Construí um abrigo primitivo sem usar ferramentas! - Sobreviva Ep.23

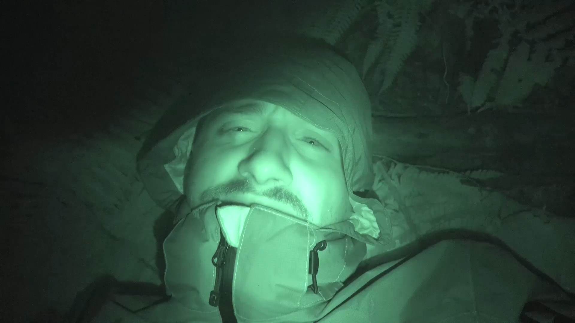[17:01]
Toda vez que eu ligo a câmera, eu tenho noção da quantidade de pernilongos que estão à minha volta. Meu Deus! Eu tô tentando cobrir todas as extremidades do meu corpo.